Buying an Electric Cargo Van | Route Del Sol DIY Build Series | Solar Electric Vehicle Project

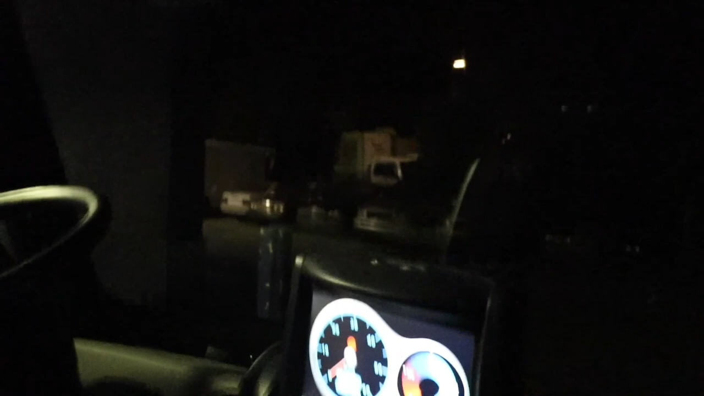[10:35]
We got to go 104 miles. This thing has about 110 miles range, fully charged, possibly if you don't go up hills.